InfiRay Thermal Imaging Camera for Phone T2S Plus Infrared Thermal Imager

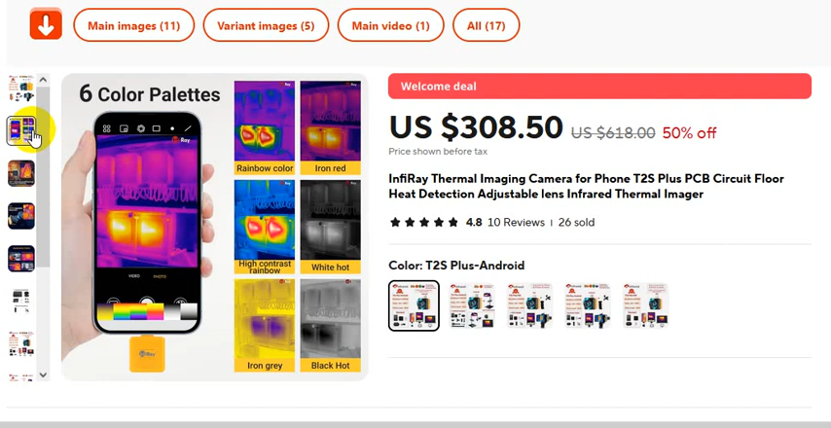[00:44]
60% 50% discount. And this is the discount price. 380 US dollar.
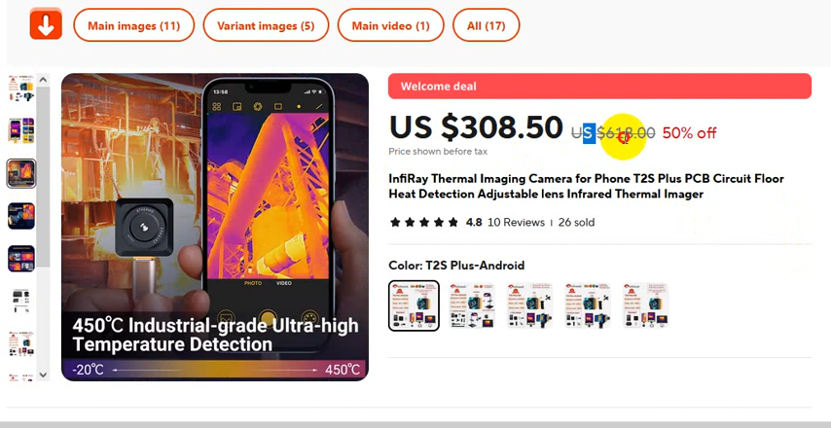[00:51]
Actual price 618 US dollar. Okay. This is another T2S Plus.
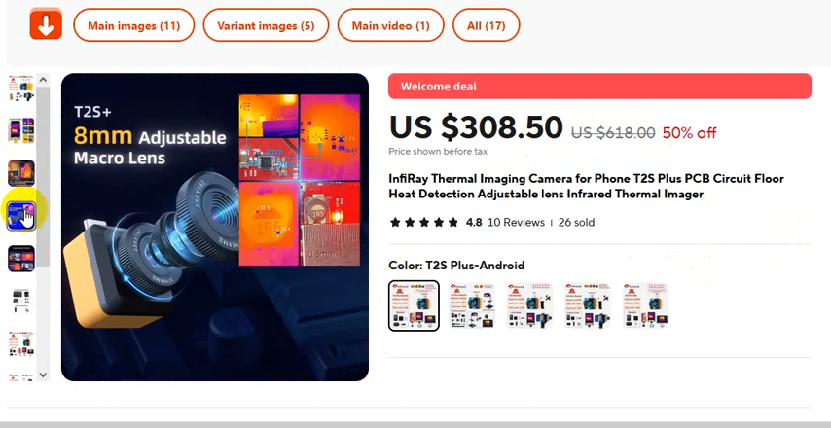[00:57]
8mm adjustable macro lens. Application fields. If you want to buy this product, please please check video description.